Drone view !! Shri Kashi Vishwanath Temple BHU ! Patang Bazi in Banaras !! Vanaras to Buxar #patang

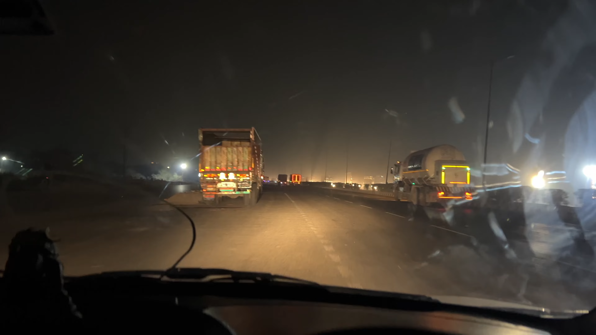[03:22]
जाएगा नहीं तो भाई घर पर सीधा चला जाएगा बहुत अलग सा अंदर से खुसी आरा कि अब घर जा रहे हैं फाल नहीं अब दो
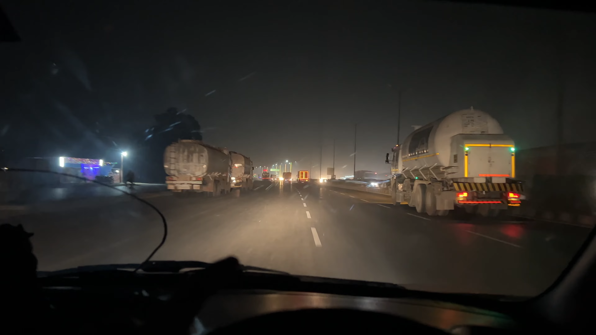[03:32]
चलते हैं याराम से थोड़ा सा आज फॉक भी नहीं है तो राइक का अनंद लेते हुए घर चलते हैं तो
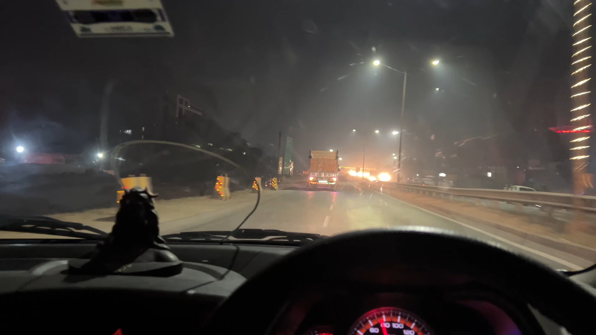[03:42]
आज गाईज हम लोग राम नगर होते हुए नहीं जा रहे है आज